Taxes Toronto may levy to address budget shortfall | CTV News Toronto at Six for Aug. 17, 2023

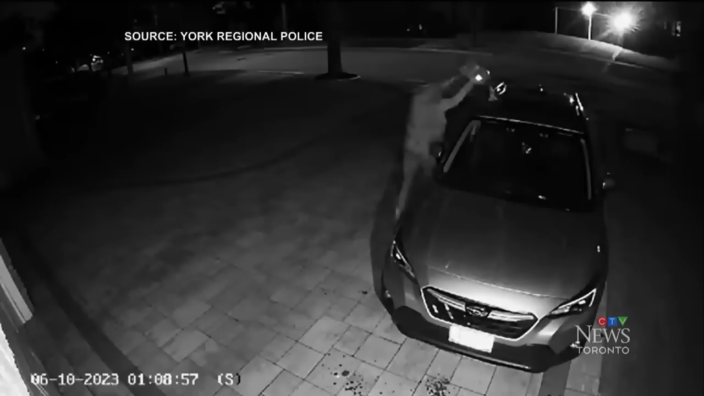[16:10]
back in june we showed you this footage of a suspect pouring flammable liquid on a vehicle and igniting it near berwick crescent and 16th avenue police say a similar incident